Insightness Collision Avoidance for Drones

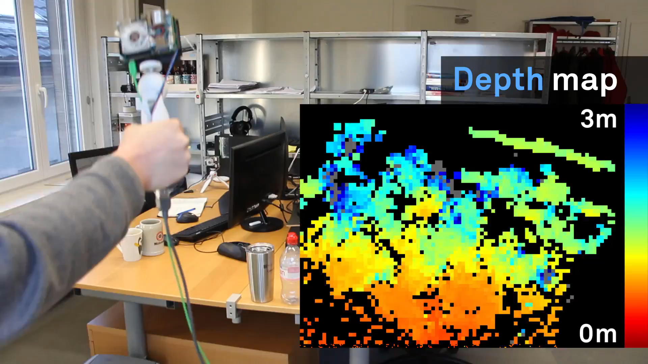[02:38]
So, when a drone is moving, we can actually estimate how far away certain objects are, such that the drone can evade those objects.
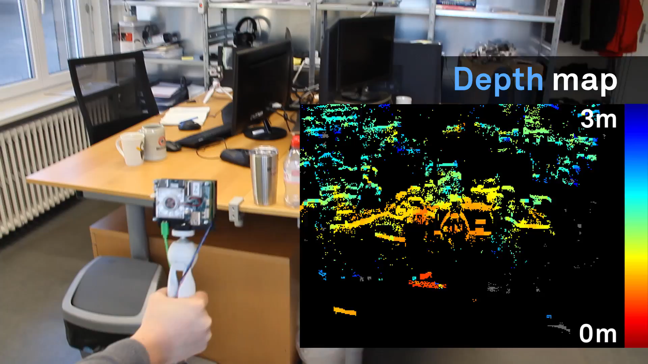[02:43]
Furthermore, we can also use this visual information, or this visual flow information,